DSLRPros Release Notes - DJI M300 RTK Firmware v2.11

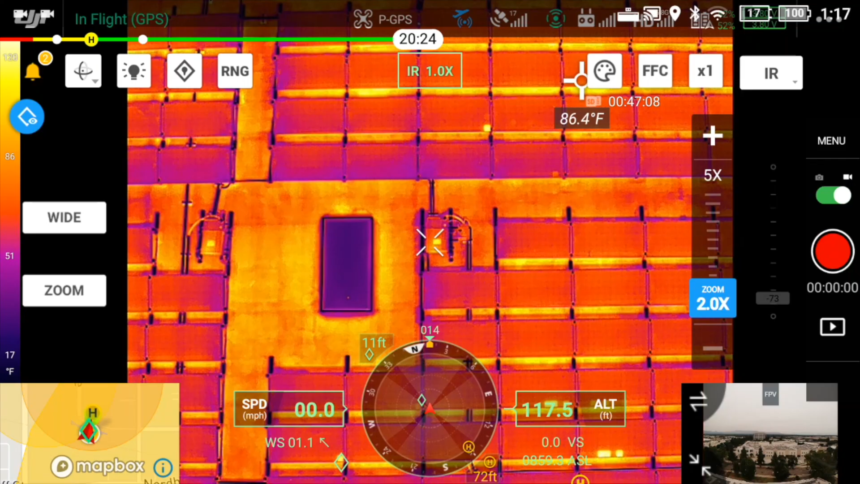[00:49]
On screen: spot 86.4°F
The next feature we're going to take a look at has to do with the H20T's ability to see thermal and optical side by side.
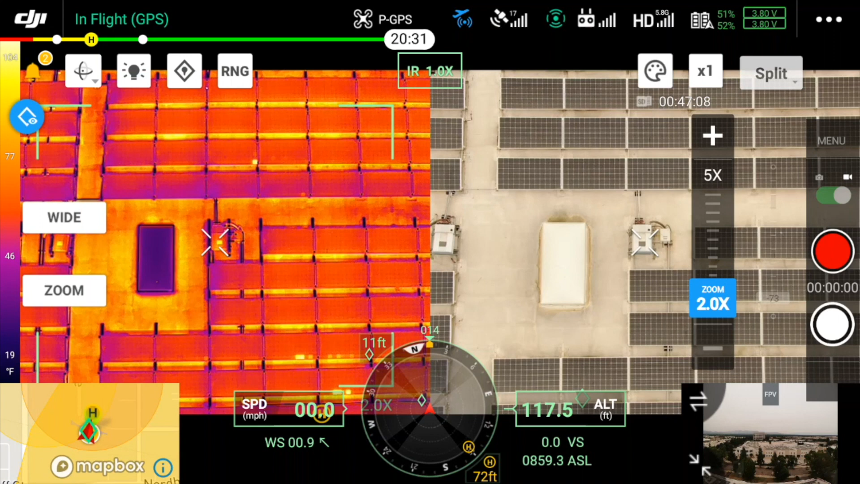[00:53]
In the previous firmware versions the thermal image was paired with the wide optical image.
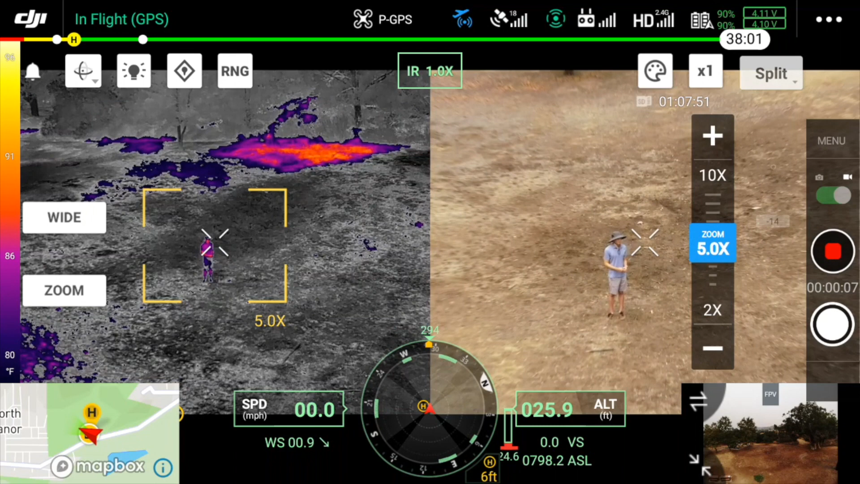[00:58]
With this new firmware update now the thermal image is paired with the zoom camera.
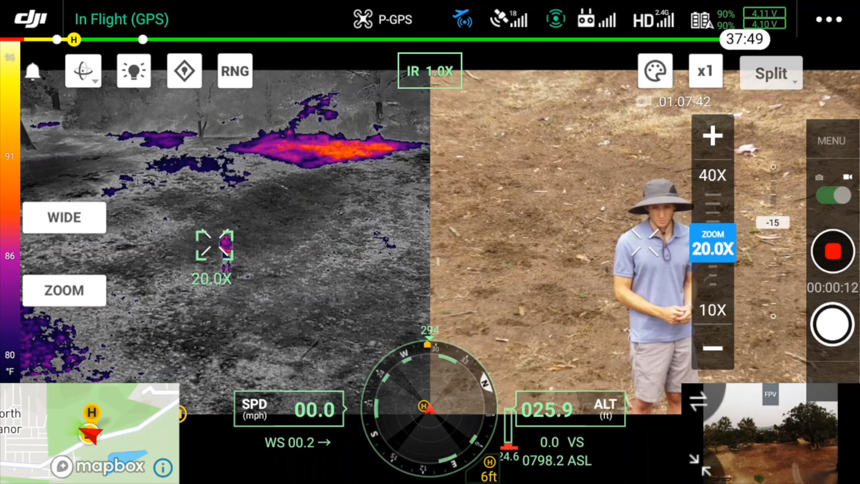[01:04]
This allows you to see a hot spot with a thermal camera and then zoom in on it with the optical camera to identify what you're looking at. This will make your inspections quicker or your search and rescue missions more effective.
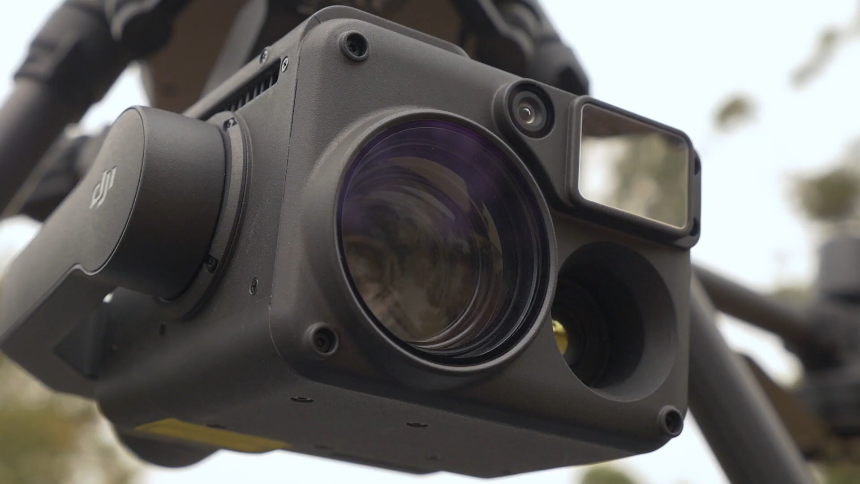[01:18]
We all know you're not supposed to point your thermal camera directly at the sun because you can risk damaging the sensor. But even still this can happen accidentally. So DJI has introduced a new firmware update feature to help protect the sensor if it detects strong sunlight.
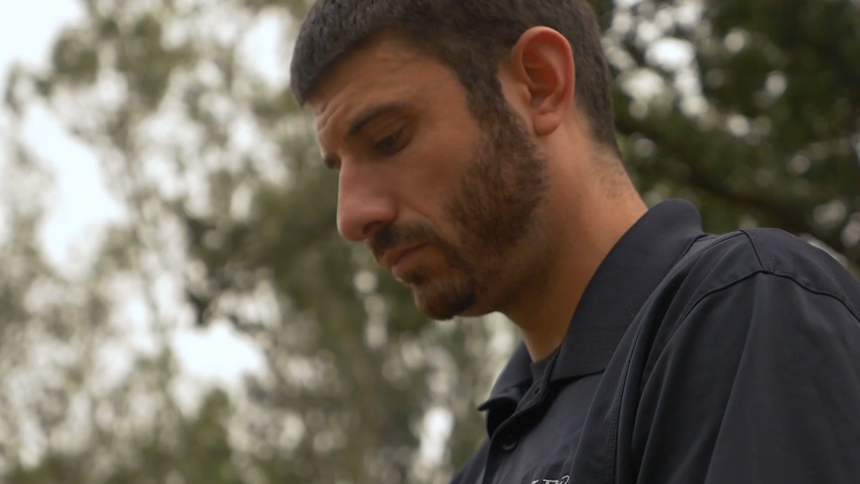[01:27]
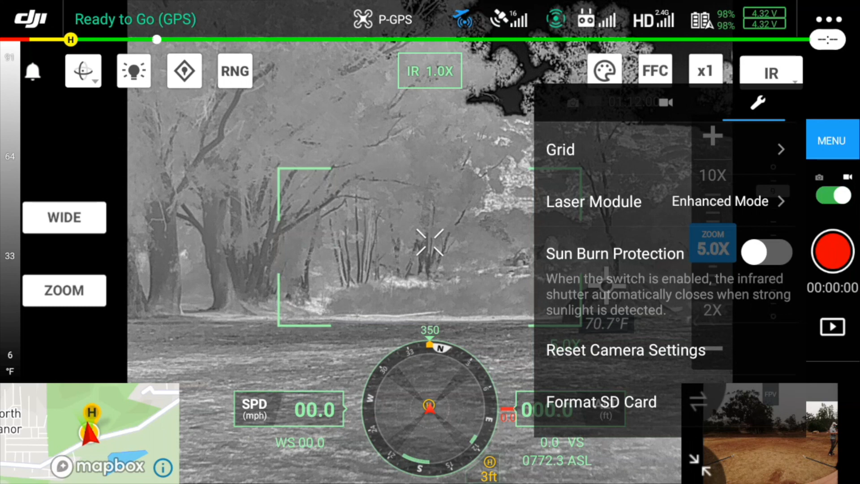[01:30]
When this feature is turned on the infrared shutter will automatically be closed when strong sunlight is detected to help protect your investment.
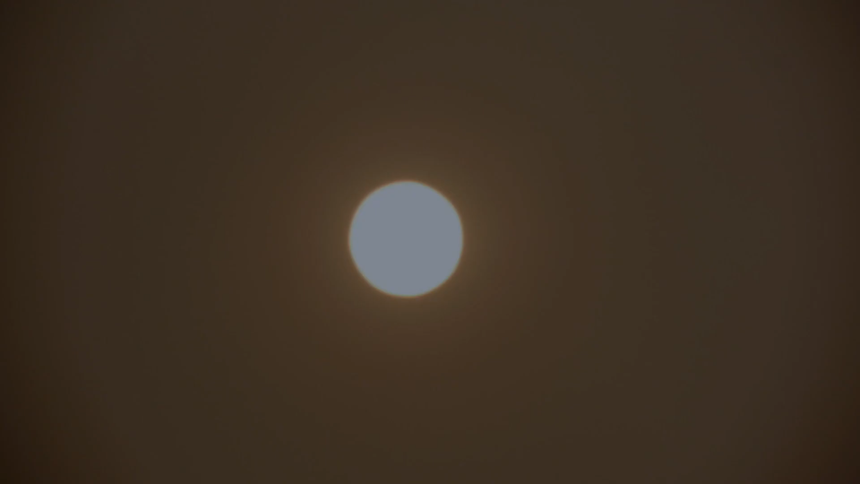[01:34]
With previous firmware versions the laser range finder was always stuck on.
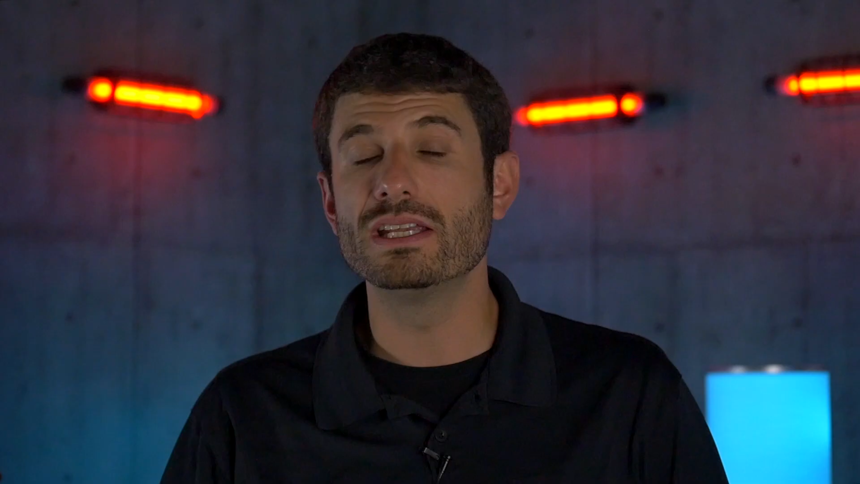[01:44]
Even if you turned it off it was only just changing the display in the pilot app.
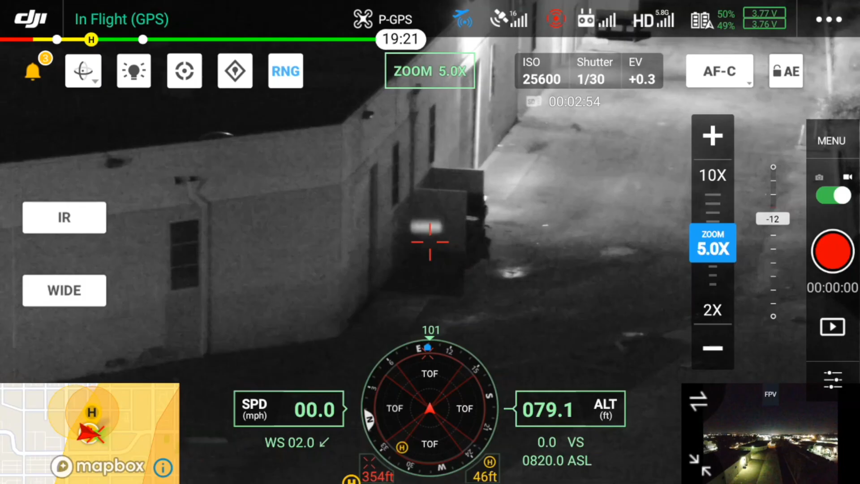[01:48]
With the new firmware update when you turn it off it actually turns off
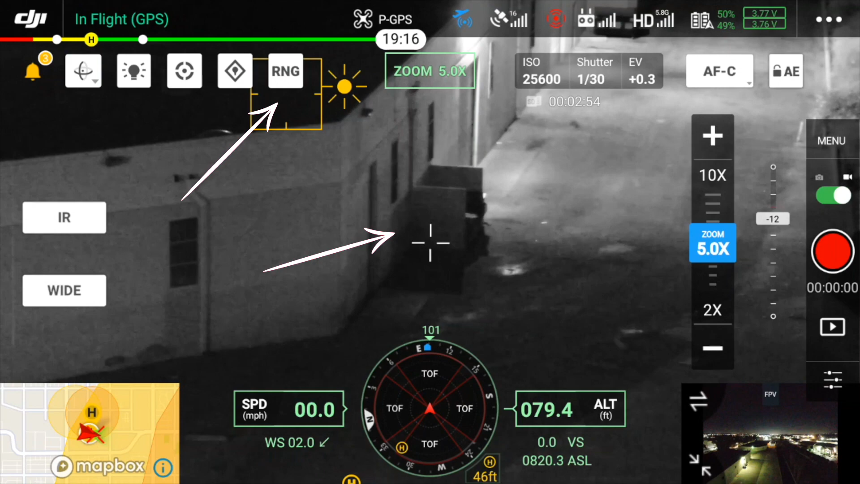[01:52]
the laser range finder entirely making the drone even more discreet at night.
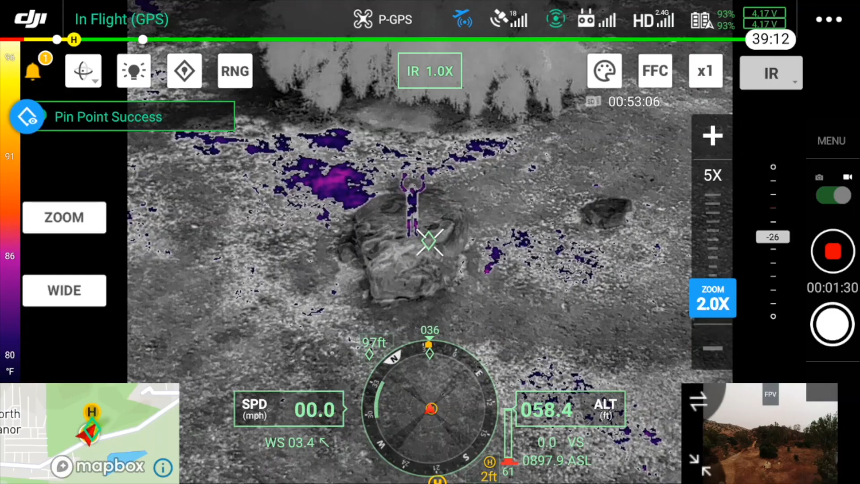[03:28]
For example if you notice a hot spot or a person but you want to continue your search you can drop a pin on that initial subject continue your search and then when you're ready press the look at function button
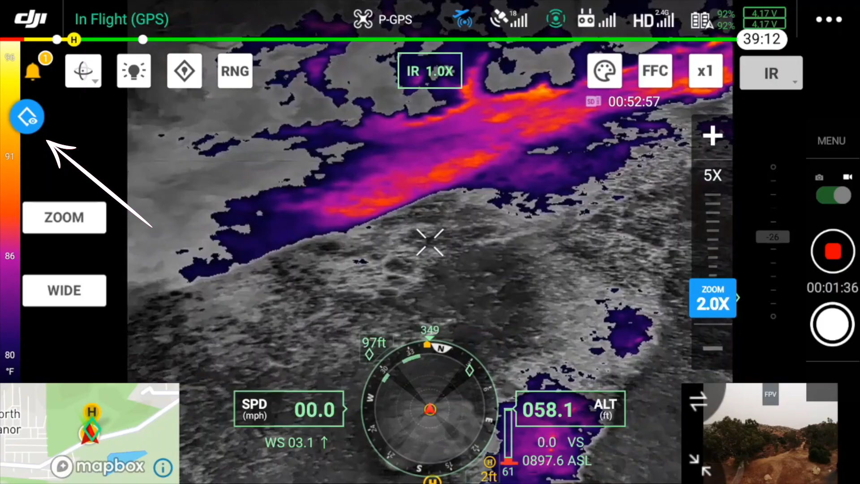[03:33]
and the drone will automatically look back at that initial subject.